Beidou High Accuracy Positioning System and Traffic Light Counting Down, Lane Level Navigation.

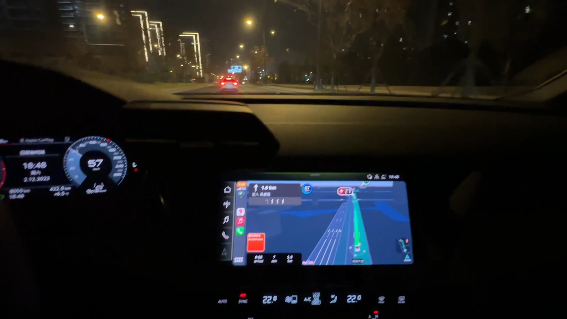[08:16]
uh, the, the, the navigation experience. Okay? Now, we can see in this junction, uh, we have, uh, uh, 10 seconds to go. So, at this time, we don't, we, uh, at this stage, I can see three, two, one, go, green.
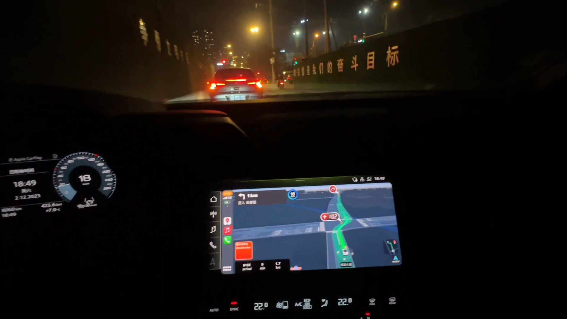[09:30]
We are in the top right, the, uh, the right most lane now.
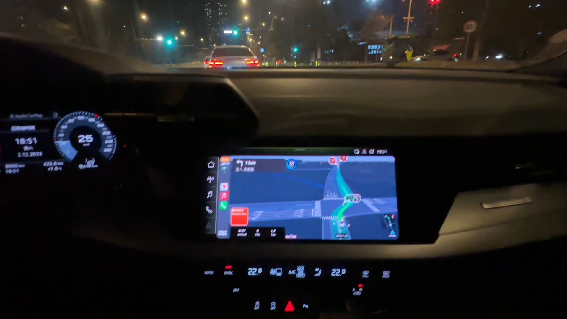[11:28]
So, the front car is, and the light is on, so, we need a, overtake.
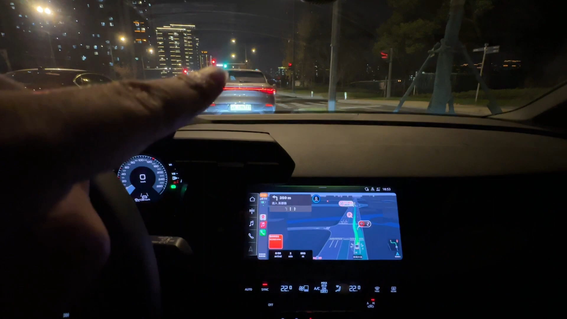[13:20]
Okay, uh, green already, right? Green, yeah.
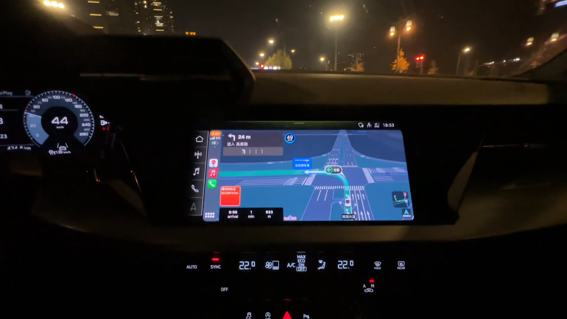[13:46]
So, we can go turn left with enough time. Yeah.